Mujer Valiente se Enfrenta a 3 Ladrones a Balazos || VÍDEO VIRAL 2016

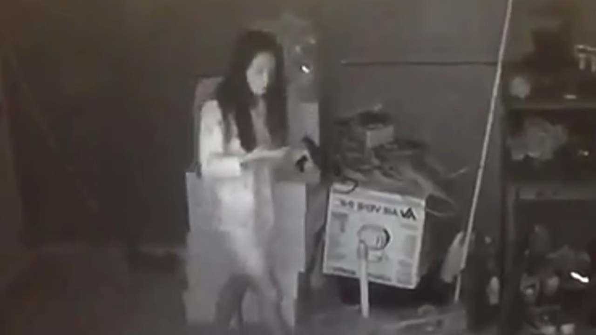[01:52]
Bueno, y gracias a esta cámara de seguridad, nos permitió ver toda su valentía, y aparte descubrir el rostro de estos malditos ladrones, ya que actualmente se encuentran buscados por la policía.